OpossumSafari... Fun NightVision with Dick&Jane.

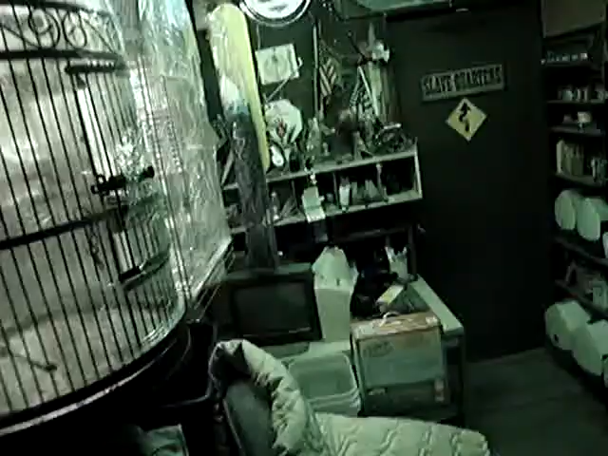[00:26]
I don't know. It's always on.
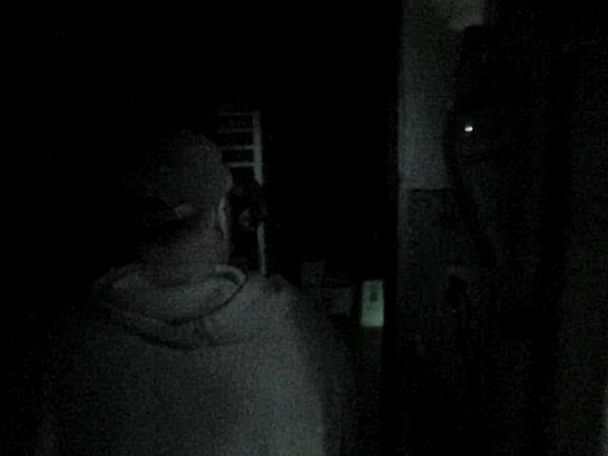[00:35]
Oh, it does. There it is. What?
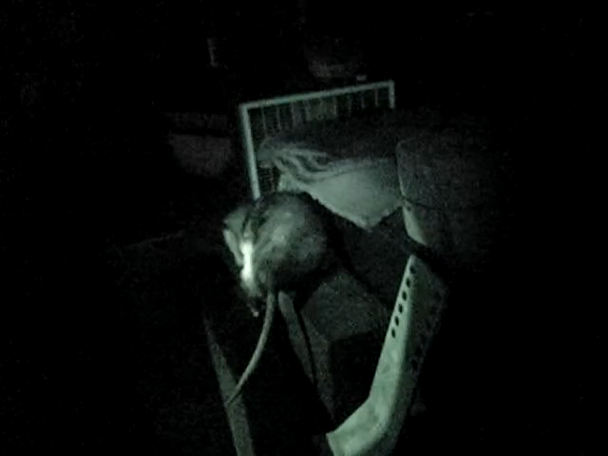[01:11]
Can we have one question? Wow. There's the female. They are as ugly as they were supposed to be, huh? This is the male. Well, I mean, they don't look real ugly. Uh, I've seen, they got them tamed. So they don't really strike you though, huh?
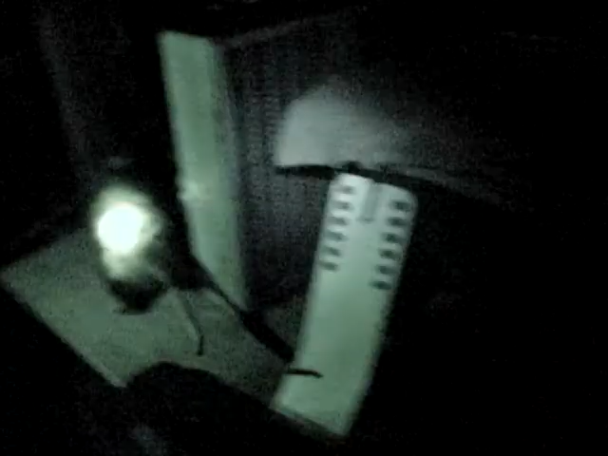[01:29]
There's the male. She won't strike you either?
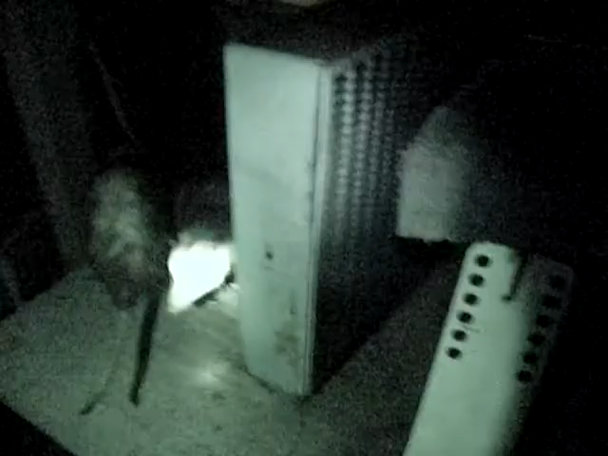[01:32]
Uh-uh. That's the male. There's the female. Wow, and they meow like cats.
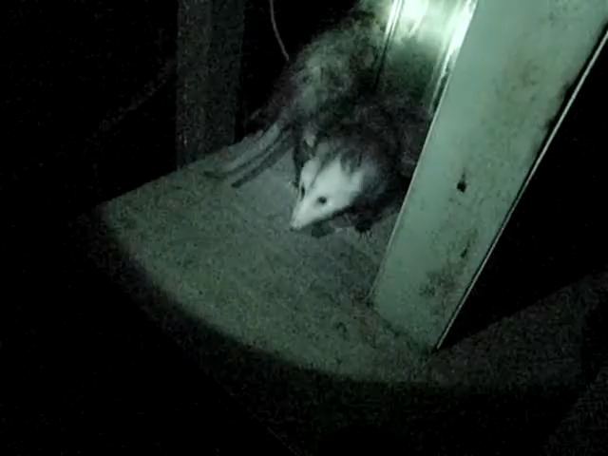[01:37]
Okay, Niko. Okay, that was your cat.
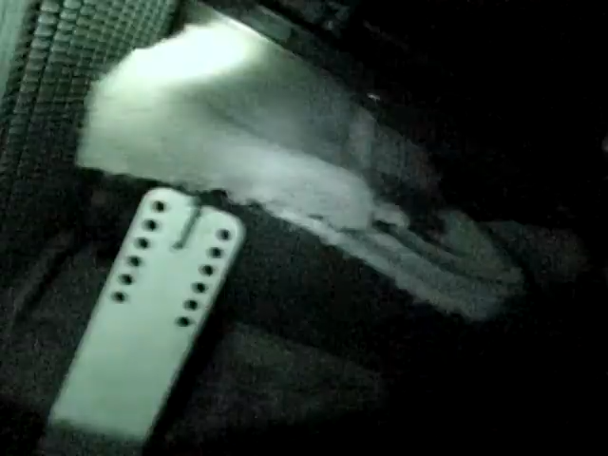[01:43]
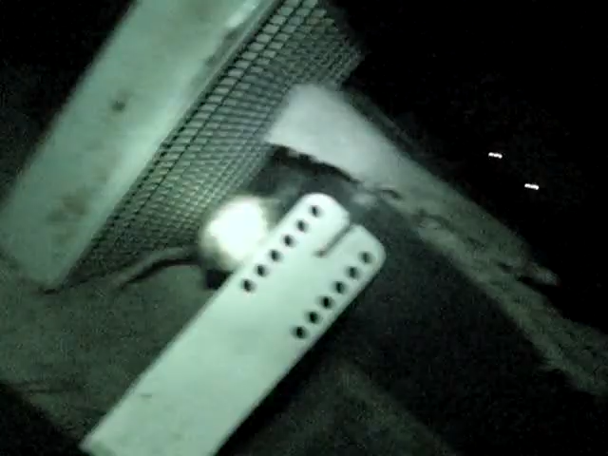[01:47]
The dubs meow too. They're trying to get away.
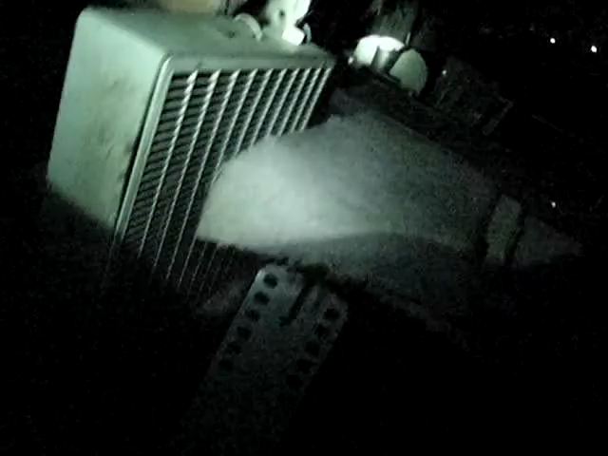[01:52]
Look at that. Some of them can have a... Oh, their mouths ain't really... These ones got manners. They drip. Yeah, but they're not as bad as I see them where they are constantly. Yeah, look at their mouth.
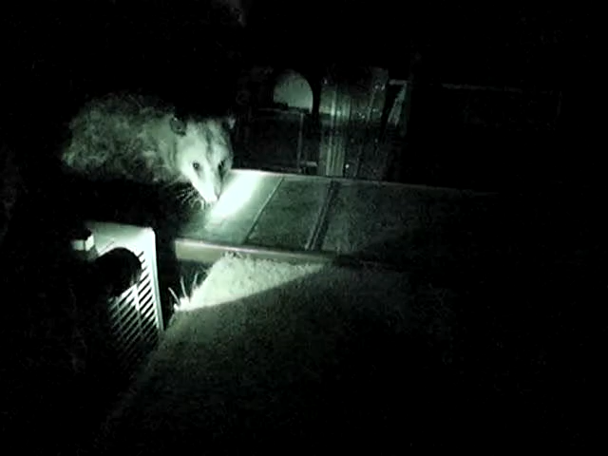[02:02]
These are young ones, right? Look at their nose. Yeah, they're three early. You're old. You can see they look good. Yeah, because when they get older, they lose their hair a little more. That's what I thought.
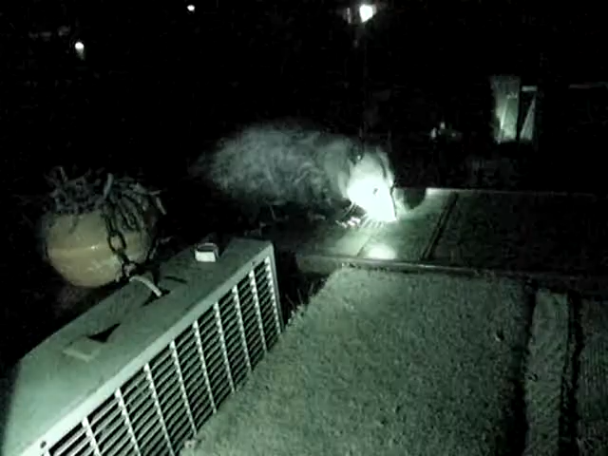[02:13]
They were mangy looking, yeah. Yeah, they'll die, yeah. Three years, they lose all their hair. Is that what happens? Yeah, three years. And that's why I thought they were... This is the boy. They look like skeletons.
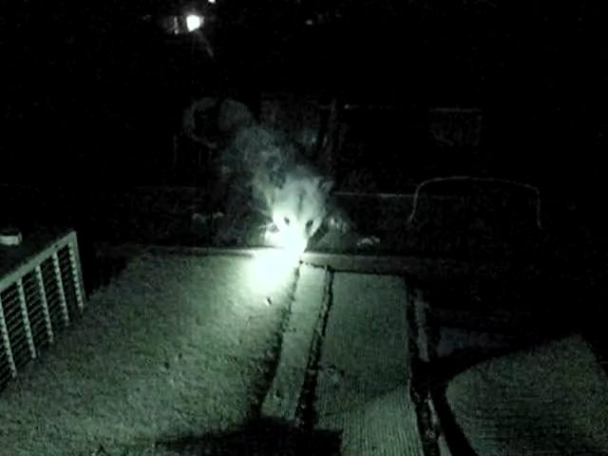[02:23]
You can only tell because the boys are bigger. Huh. Yeah. Okay, Niko. So... That's a poss... Look at the hands.
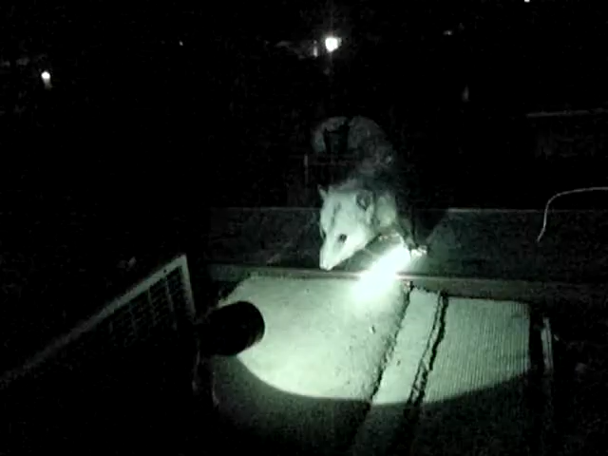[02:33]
It's Ron. It's a big mouse. Look at those hands. That's a rat's hand. Look at his nose dripping. Uh-huh. As they evolved, the nose went snub, and they turned to gorillas, and...
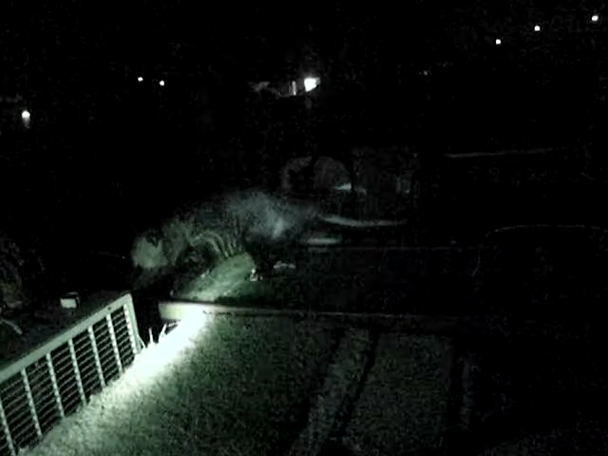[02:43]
They'll be in opposition someday. Look at their legs on the... The hands. Look at the tail, Ron. I don't know. It's a big rat. Huh? It's a big rat. That's what people call it, huh?
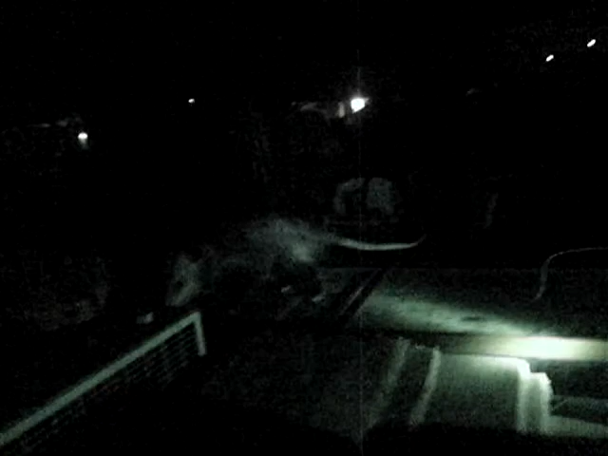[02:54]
Look at the fingers. Just like hands on a human. Look right here. Here's the female. She thinks she's safe. What's all that noise? Oh, God.
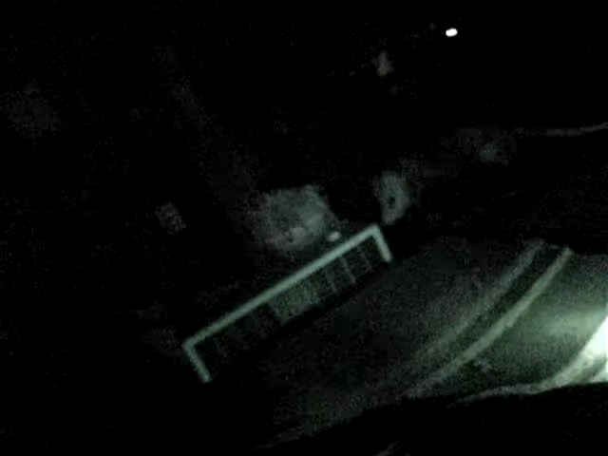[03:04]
This place is roaming with lions and tigers. There's the female. Oh.
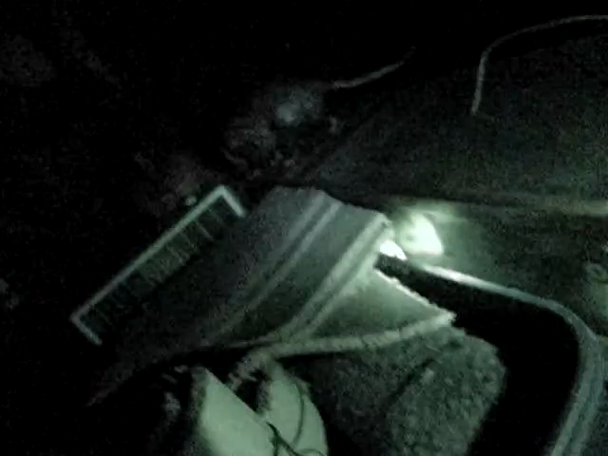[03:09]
See right there? Yeah. What's so hot about her?
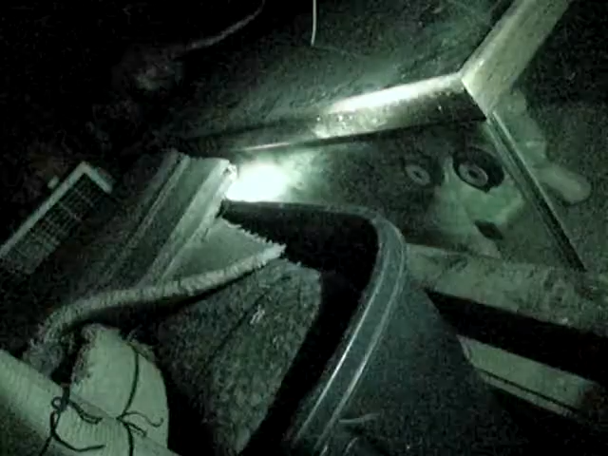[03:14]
Huh? What is so hot? She just thinks she's safe. Because she's hiding. And look at him. The males are more... He's just freezing. They freeze like... Yeah. But look at him. He's shaking. And also, they're not in no hurry, right? Yeah. He's shaking. Look at that. He's living a good life. Huh? He's just... You're saying he's scared?
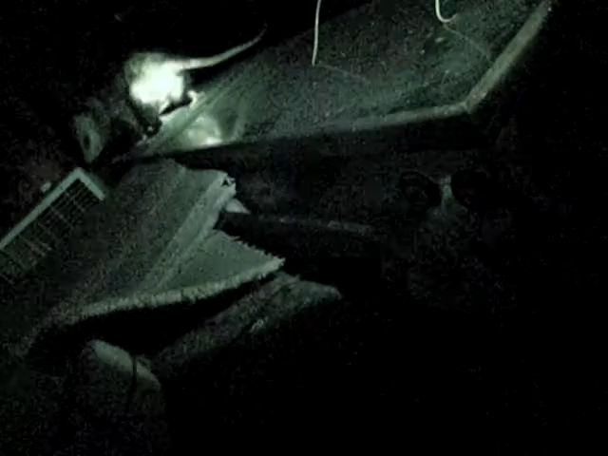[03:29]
He's not too public. And it's cold out here. Oh. And... It's in the 40s out here. You think that they're acting like they're scared, but that's the way they are.
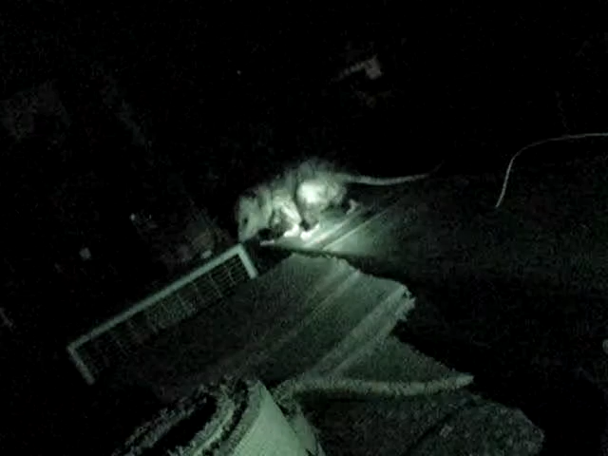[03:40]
That's it. It's a big mouse. A big rat. No. That's possum. It's an overgrown rat. Possum.